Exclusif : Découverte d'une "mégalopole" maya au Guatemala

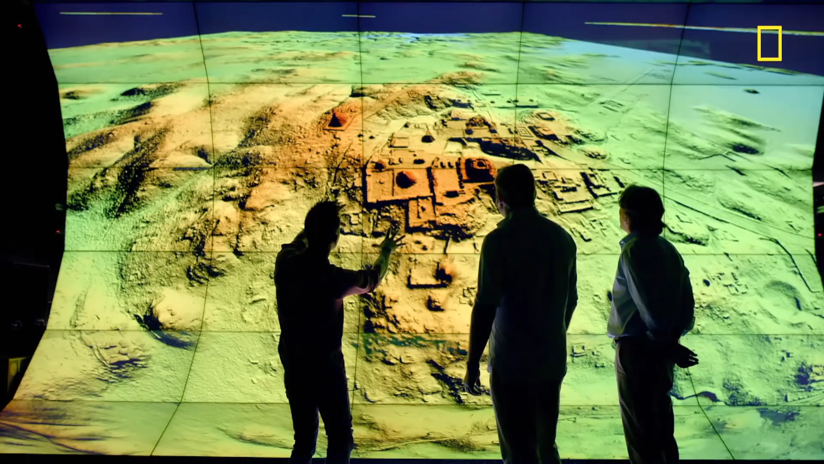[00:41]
But now we've done it. Now we see it without the trees.
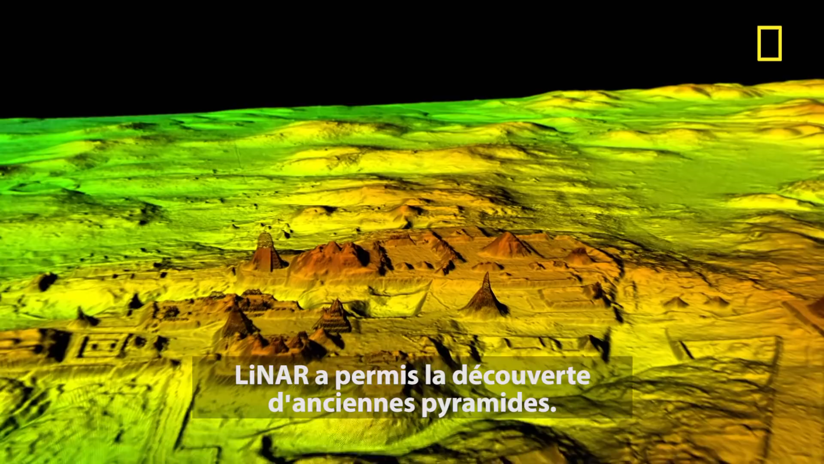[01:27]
The lidar reveals a previously unknown pyramid hidden in plain sight, close to the very center of the city.
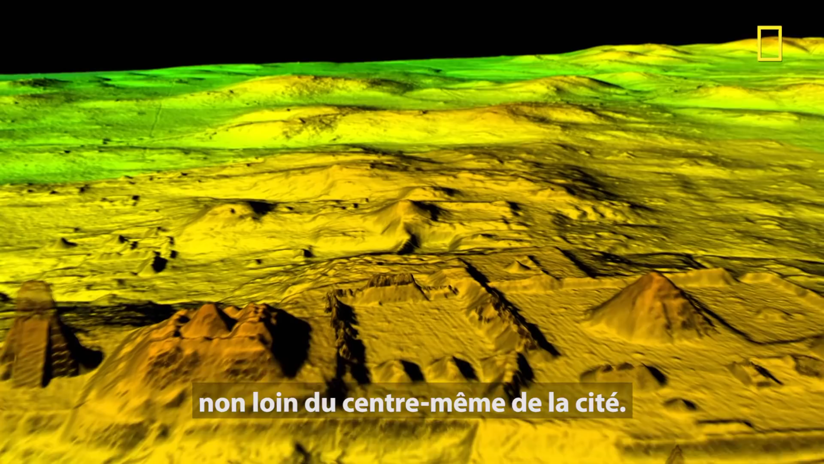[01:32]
That's got to set the entire archaeology community on a buzz.
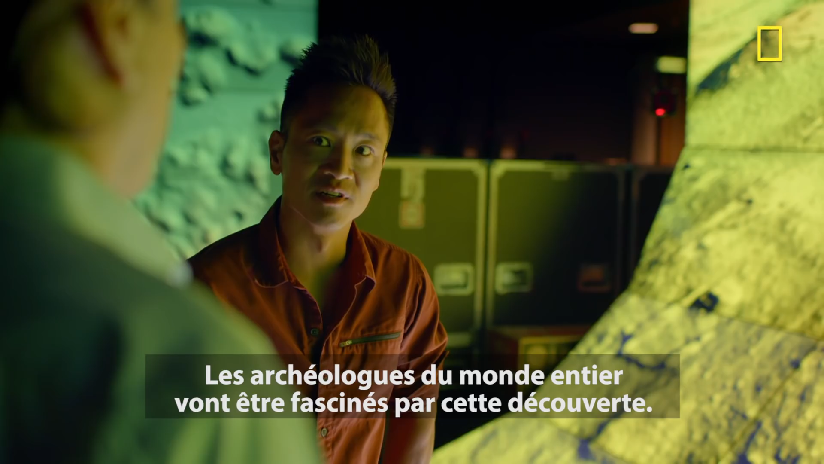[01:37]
Mistakenly overlooked as a natural feature,
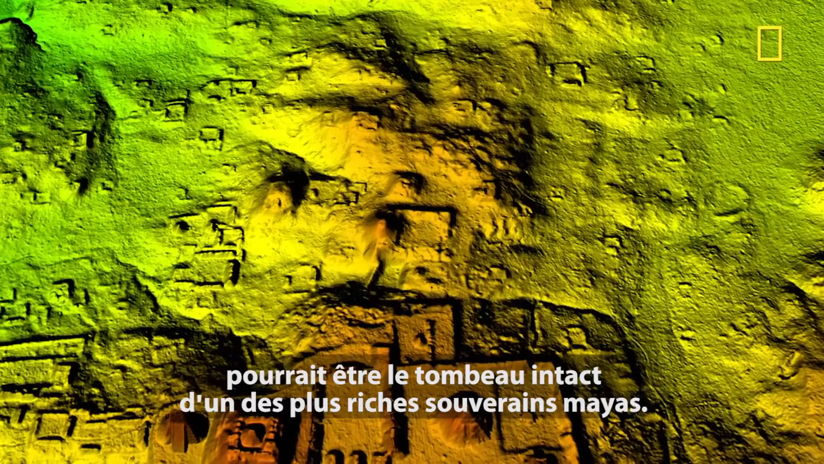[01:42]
the team thinks this could be an intact tomb of one of the richest Tikal kings.